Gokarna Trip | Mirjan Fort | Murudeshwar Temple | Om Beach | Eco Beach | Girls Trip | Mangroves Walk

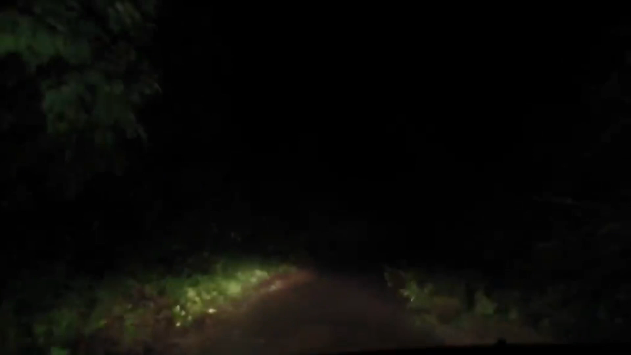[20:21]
అండ్ ఆ చిన్న చిన్న రోడ్స్లో అలా చీకట్లో రావటం అనేది ఆ రిస్క్ అయితే చేయకూడదు, బట్ మాకు ఇంకప్పుడు టైం అయిపోయింది. సో మాకు వేరే ఛాన్స్ లేక ఇంకా మేము ఆ టైంలో వెళ్ళాల్సి వచ్చింది రిసార్ట్కి.